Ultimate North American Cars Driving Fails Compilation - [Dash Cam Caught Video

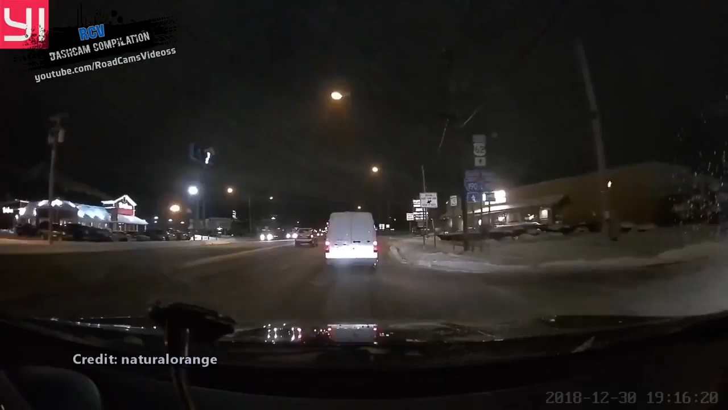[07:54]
walked up next to her. Jesus. You had it nowhere. Yeah, why is he going the wrong way down the road?